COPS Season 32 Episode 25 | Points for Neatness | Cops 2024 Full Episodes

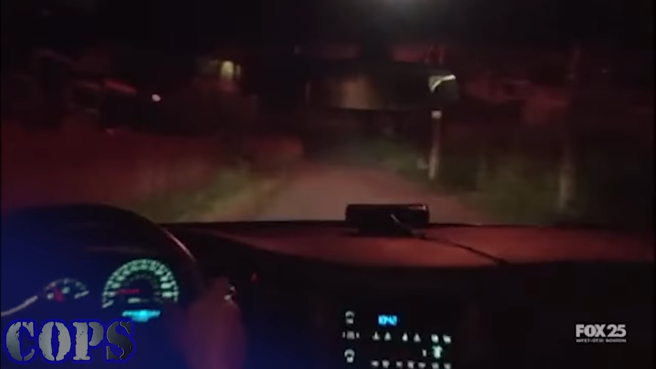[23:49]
Yeah. Right here on the street. Right there. There's his gun, told you.
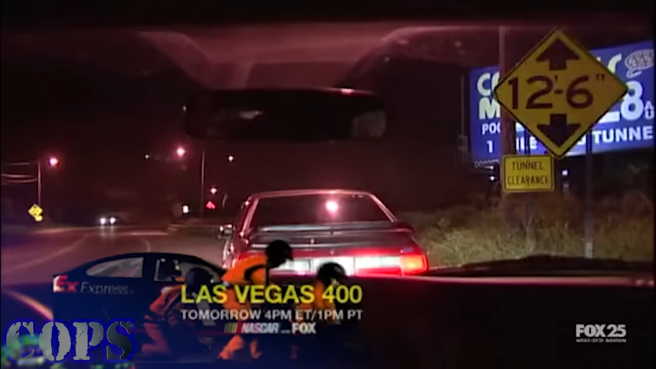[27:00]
It'll be on a red Mustang. Unknown occupants will buy. What's going on, man?